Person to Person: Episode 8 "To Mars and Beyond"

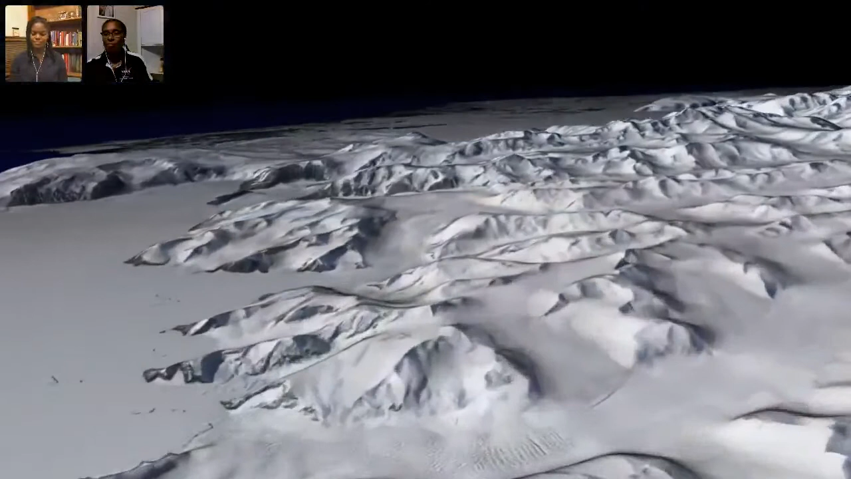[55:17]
ISAT-2 is designed to measure the changes that are going on in the cryosphere, in the polar regions. All the change is at the edges.